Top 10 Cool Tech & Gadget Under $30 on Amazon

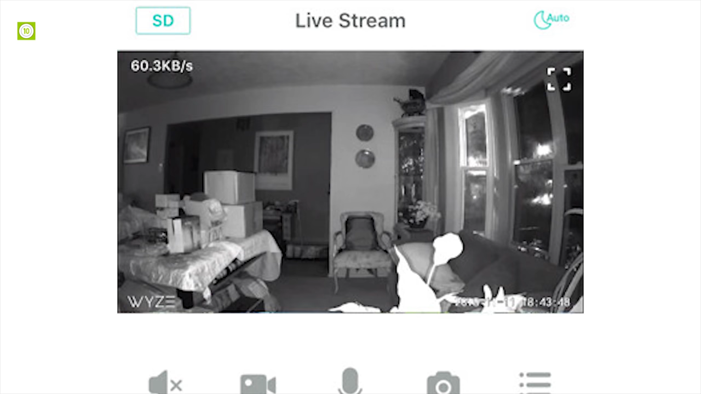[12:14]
which delivers the footage up to 30 feet away even in total darkness.